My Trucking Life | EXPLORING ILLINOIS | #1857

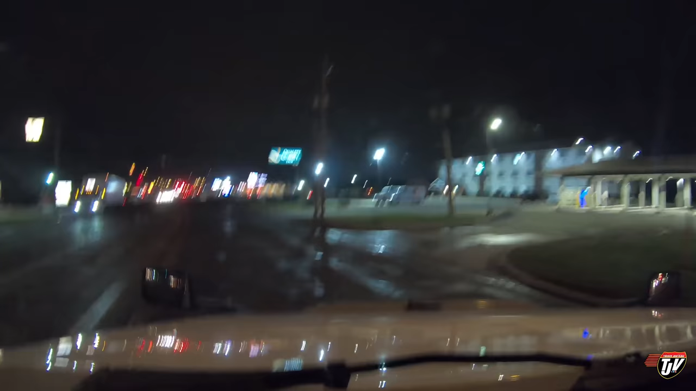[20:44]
Are any of you from Bloomington? This is a nice city. I'd like to explore other parts of it. The part I went through was pretty nice. It was an old area. In 800 still meters, nice. Take the entrance to the right on I-55 South US 51 South on 74 East. Okay, so I gotta be in the right lane. Gotcha. I'm a little bit hungry. I'm gonna wait a little while. I don't wanna eat too much, otherwise I did that whole walk for nothing.
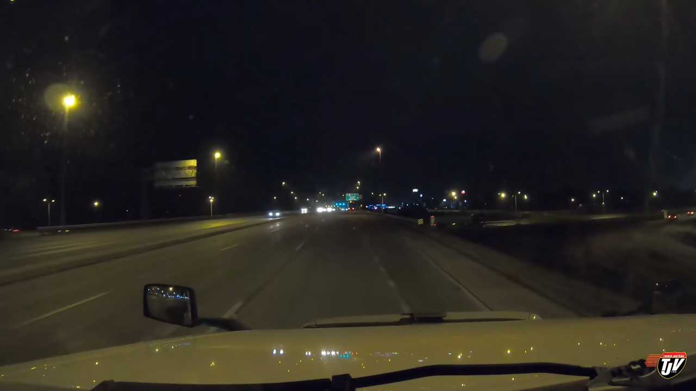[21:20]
Back onto the freeway here. What road is this? Interstate 55 and US Highway 51 South and Interstate 74 East. Three roads in one.